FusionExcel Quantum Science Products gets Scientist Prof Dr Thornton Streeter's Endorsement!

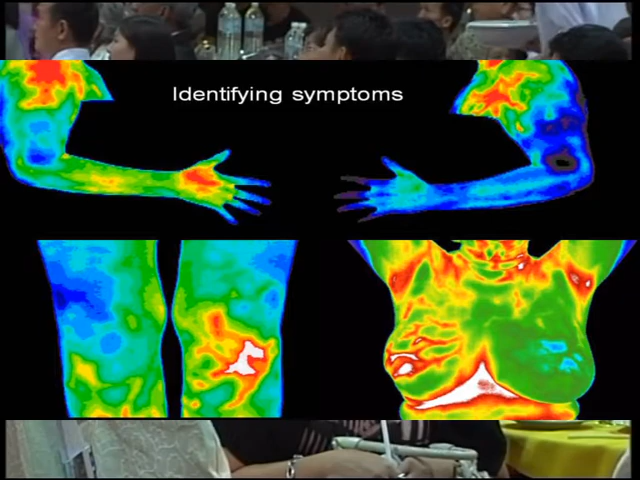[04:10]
And you can see all different diseases show up well in advance of normal medical screening.